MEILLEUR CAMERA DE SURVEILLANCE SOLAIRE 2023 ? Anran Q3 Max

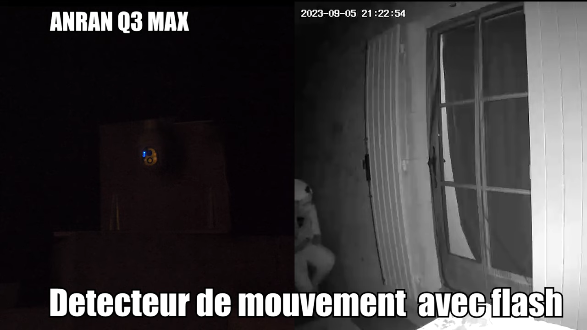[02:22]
C'est à vous de voir comment vous voulez installer tout ça. Vous avez le panneau solaire, pareil. Vous allez pouvoir le fixer à votre mur, à votre support, où vous voulez.